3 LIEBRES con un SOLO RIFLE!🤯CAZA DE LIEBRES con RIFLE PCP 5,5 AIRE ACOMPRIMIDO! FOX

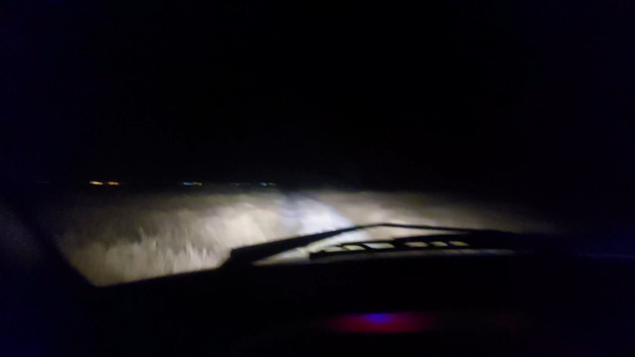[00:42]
Bueno, gente, estamos corriendo una liebre. Estamos corriendo una liebre, como la ven. Ah, no creo, no se alcanza a ver, boludo. Dame que filme. Toma, toma, toma. Sigue, sigue, sigue.
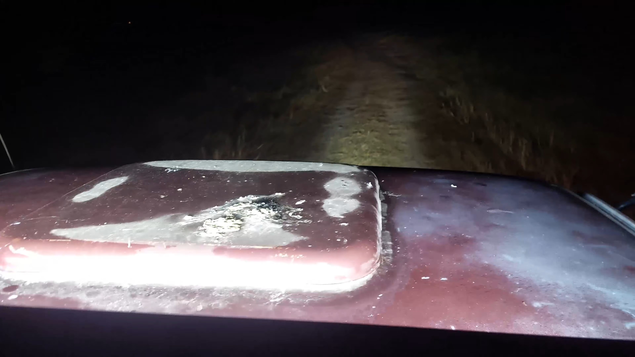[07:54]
Y miren, gente, a full andamos.
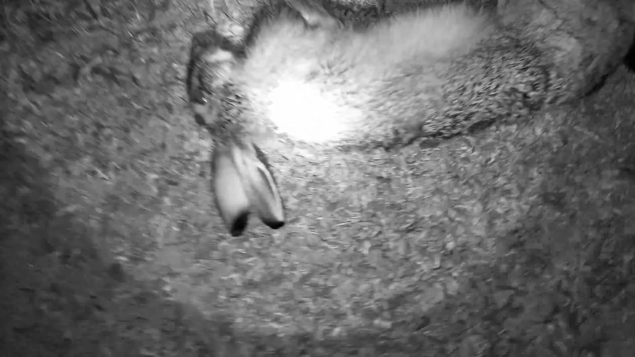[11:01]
Hermosa liebre cazada el amigo Mariano. Terrible liebre, gente. Muy lindo.